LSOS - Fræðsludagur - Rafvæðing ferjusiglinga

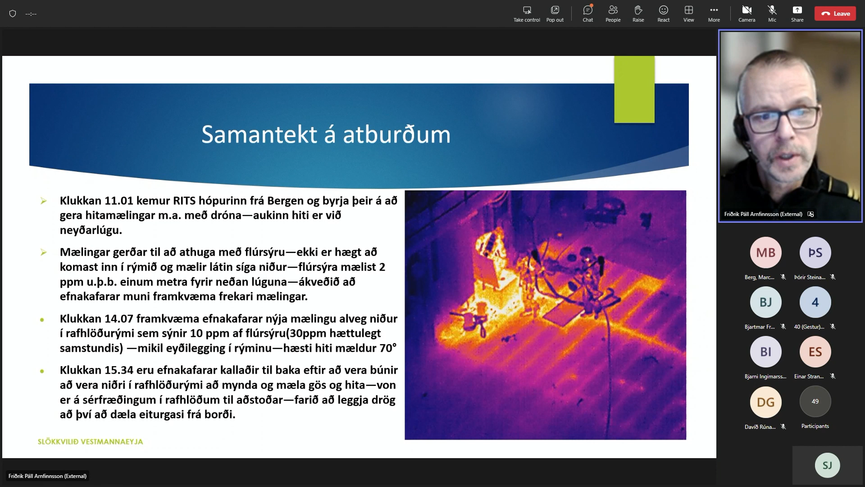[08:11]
Og það mikil eyðilegging hann í rýminu og hæsti hiti mældu 70 gráður. Efnakafarar svo kallaði tilbaka eftir að vera búnir að vera niður í rafhlöðurrými að mynda á mæla gauss og hita og von á sérfræðingum í rafhlöðum til aðstoðar. Og þannig eru þannig að leggja drauga því að dæla eiturgasinu frá borði.